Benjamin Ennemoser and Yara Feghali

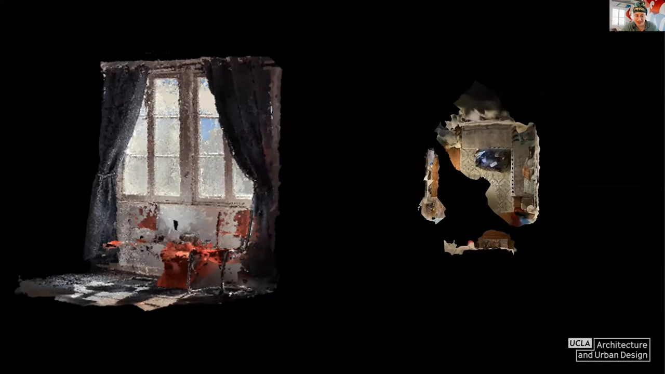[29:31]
So they've been turned into a digital version of the physical space, which we call the 3D scan, or we call it a photogrammetry, which is what I adore to work with,
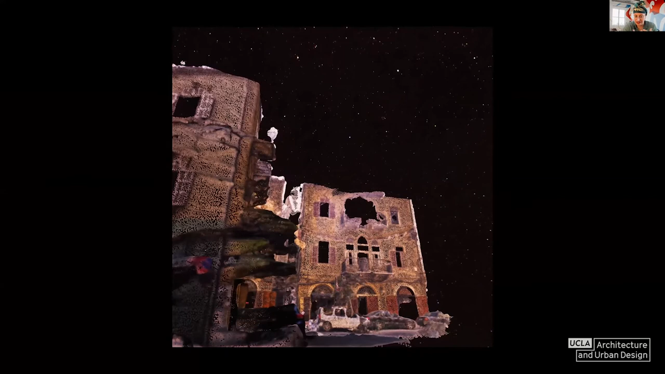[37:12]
So take 3D scans of the building and how they were damaged and we're hoping to convey the story of these spaces and the different life that, you know, have been touched.
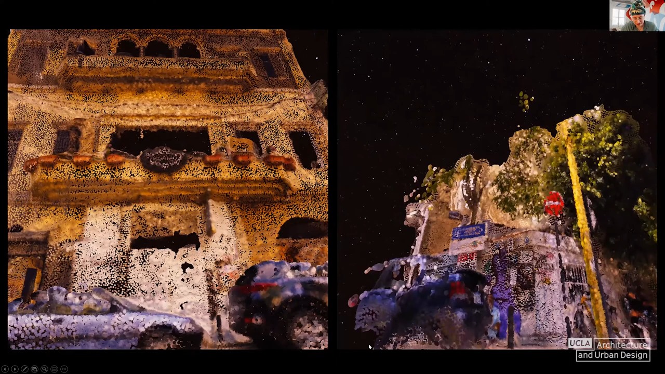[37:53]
So what you're looking at on the screen is different scan of the spaces and yeah, we were really thankful to be invited and thankful for anyone who donated and helped out.